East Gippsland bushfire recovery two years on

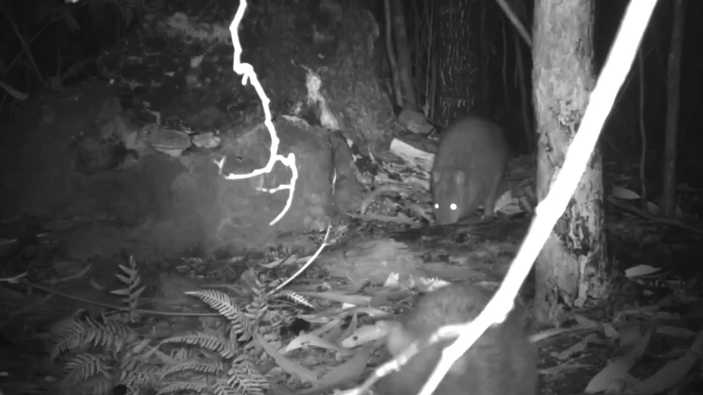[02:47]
bandicoots and even potentially potteroos. So that's starting up that whole process of turning the soil over,
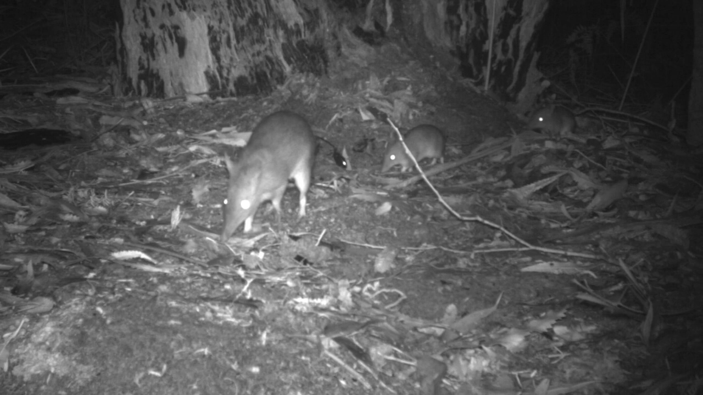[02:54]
spreading some of the fungal spores that these forests rely upon. The story of recovery is a complex one.